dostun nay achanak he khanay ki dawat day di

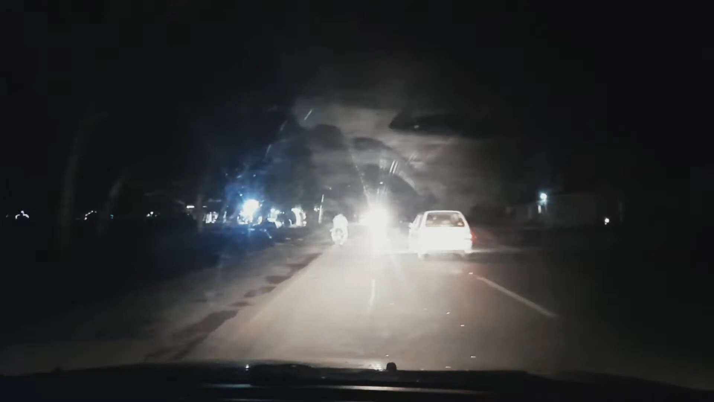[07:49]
جی جناب تو ابھی ہم ہوتل پہ پہنچ چکے ہیں
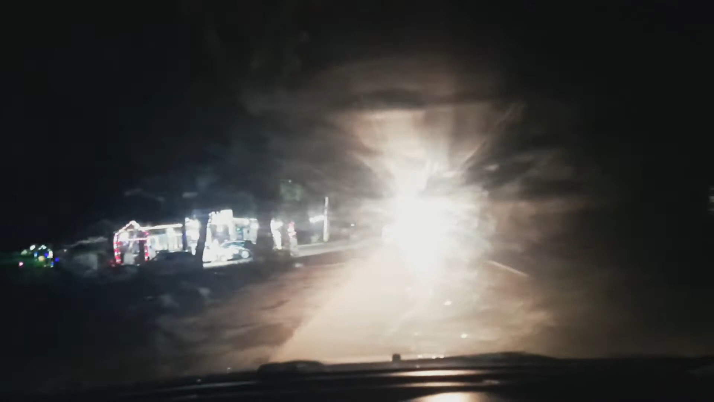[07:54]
یہ ہے ہمارے شہر کا اچھا ہوتل ہے اس کا نام ہے میرے خیال میں جھوک ہوتل بلتے ہیں اس کو تو ابھی ہم وہاں پہ پہنچ چکے ہیں تو دیکھتے ہیں ہمارے دوست پہنچے ہیں یا نہیں پہنچے ہم تو پہنچ گئے ہیں